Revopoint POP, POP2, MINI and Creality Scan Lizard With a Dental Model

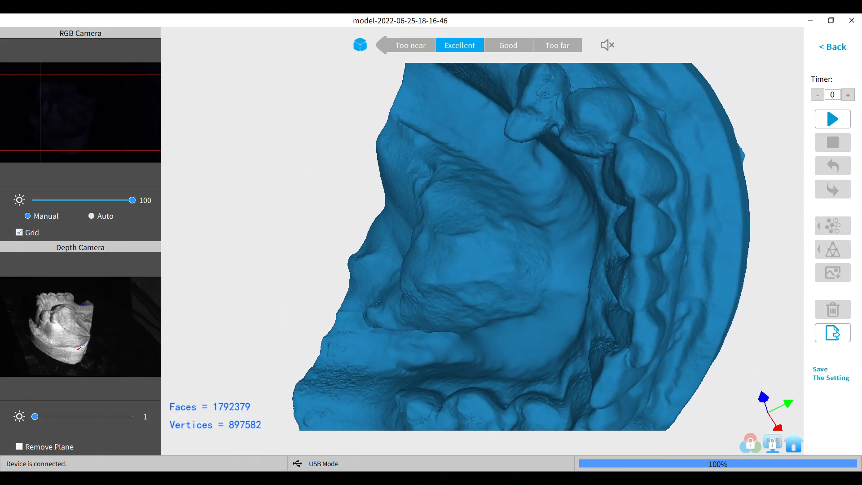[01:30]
using the revel scan software I'm only collecting 300 frames excuse me on each now this
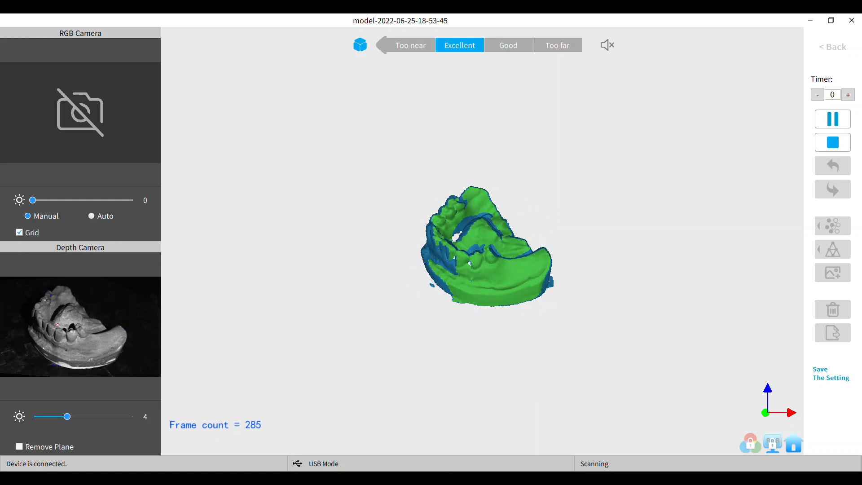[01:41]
is the mini as you can tell because there's no RGB camera that's kind of how I tell it advance also the number of points it's amazing detail there
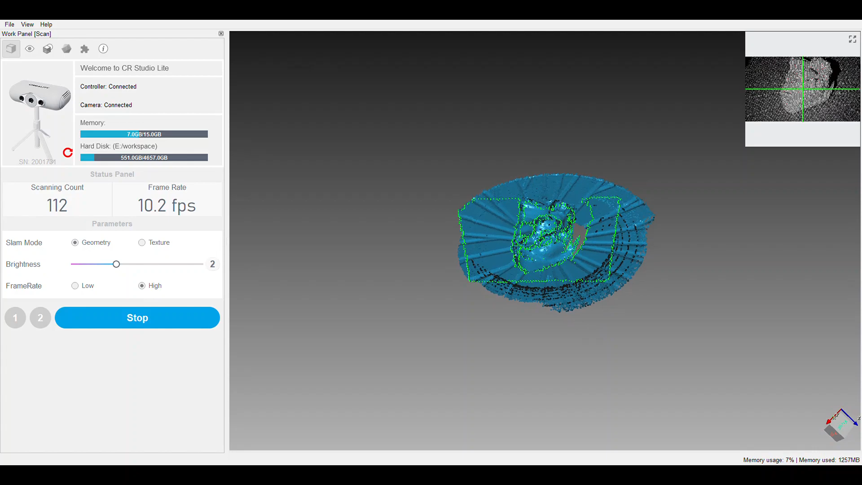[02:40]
so we've compared four different scanners from
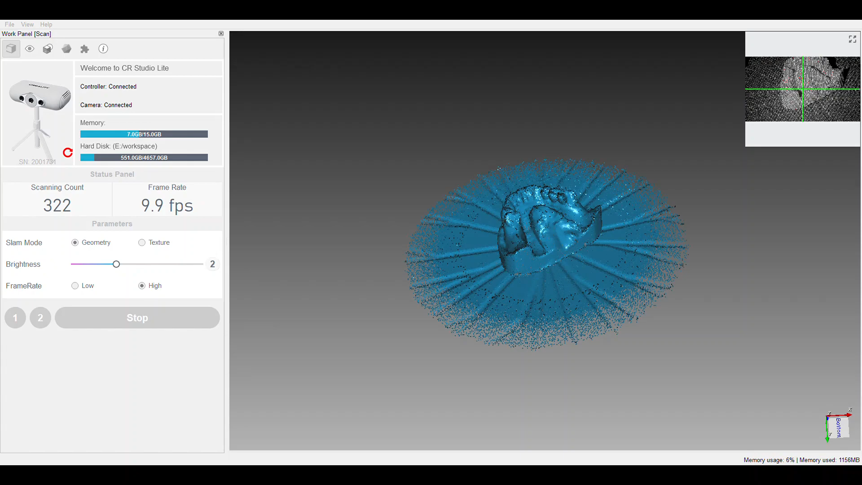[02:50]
two different manufacturers this is Creality scan lizard and we've seen the pop one the pop two and the mini prior